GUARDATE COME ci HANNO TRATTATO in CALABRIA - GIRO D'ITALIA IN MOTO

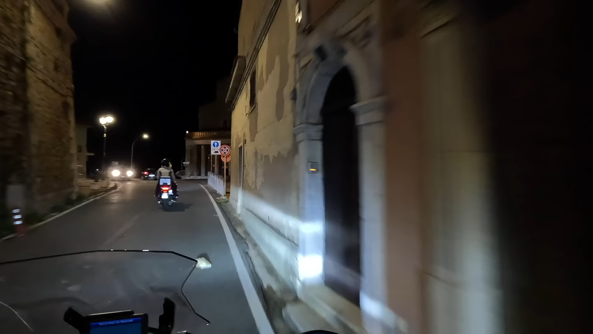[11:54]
Stiamo salendo, quindi vedremo Scilla da un'altra prospettiva.
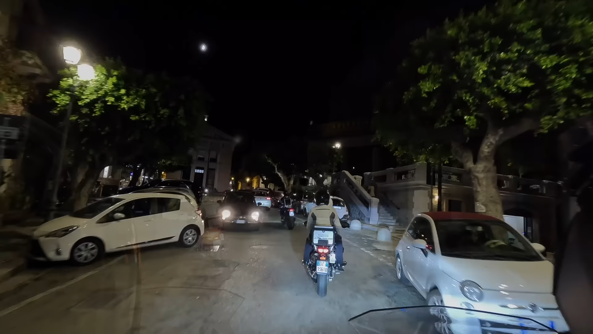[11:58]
Mamma mia, che spettacolo, ragazzi. Adesso parcheggiamo un secondo. Quello è il castello.
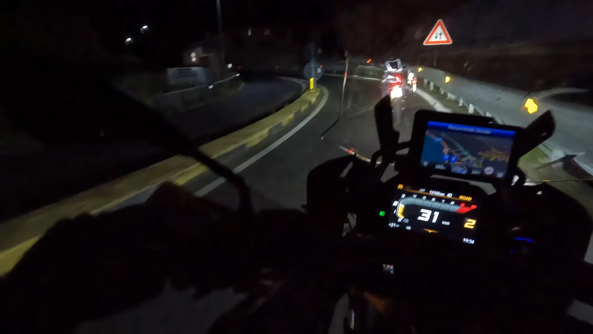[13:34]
Ora diretti a prendere l'autostrada. Sempre un piacere accelerare con questa moto comunque.
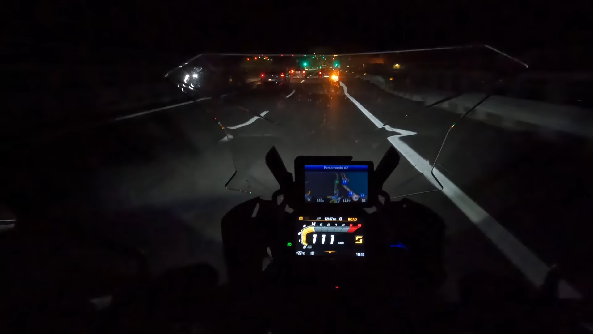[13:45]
Uscita Villa San Giovanni, Telepass, quindi noi dobbiamo imbarcarci, Caronte Tourist Telepass. Barchi per Messina, ci siamo.
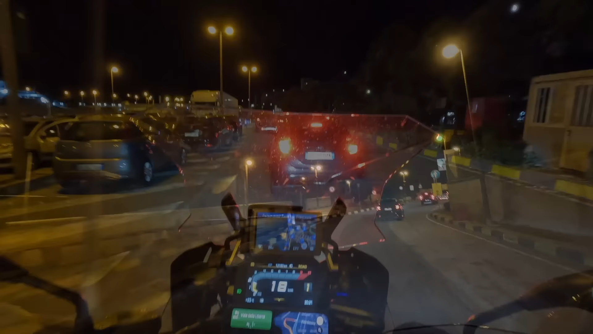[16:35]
Siamo all'uscita del porto di Messina
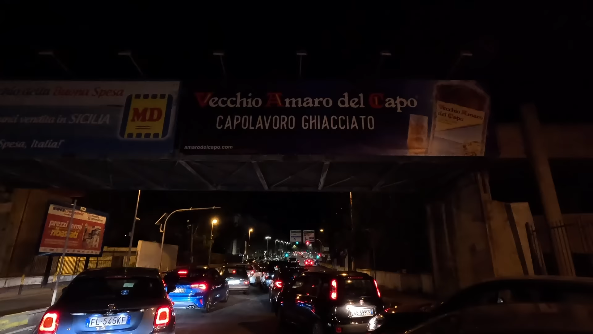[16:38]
e con il
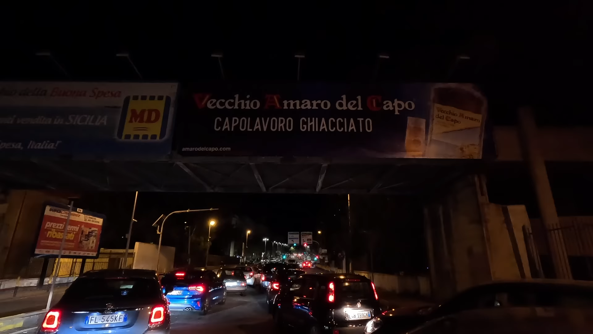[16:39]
cartello del vecchio Amaro del Capo salutiamo per il momento la Calabria.
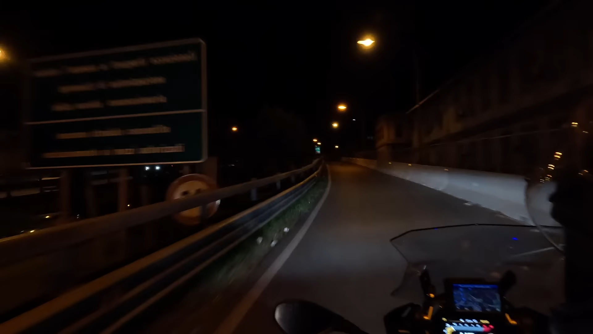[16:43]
Siamo di nuovo in autostrada, lasciandoci alle spalle la città di Messina.